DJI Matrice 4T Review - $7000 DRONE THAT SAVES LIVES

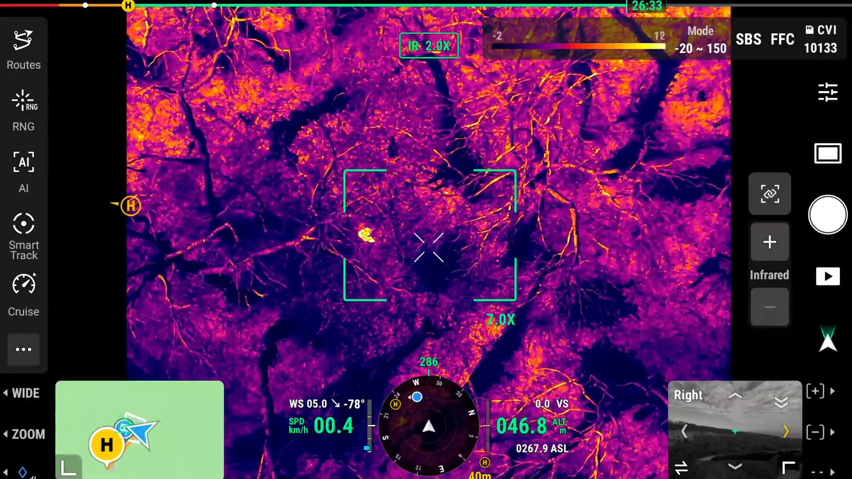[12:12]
it's so easy to to distinguish the person along the trees and you have so many different controls to facilitate this color pop to make it easier to spot the person now what's really great about the cameras of the matrice 40